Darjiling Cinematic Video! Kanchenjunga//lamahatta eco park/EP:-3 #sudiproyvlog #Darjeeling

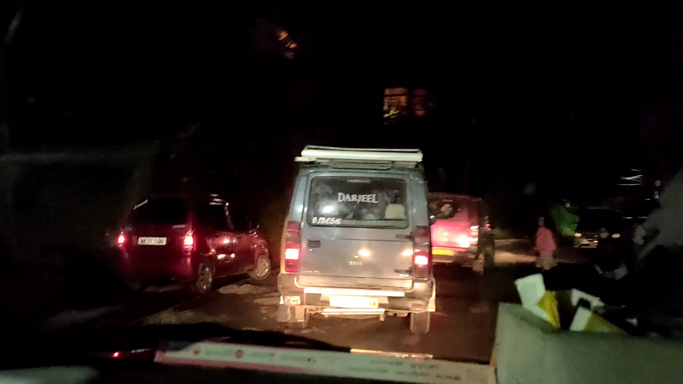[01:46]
তো রাস্তায় খুব বেশি আলো নেই, যার জন্য সেরম কিছু দেখাতে পারবো না।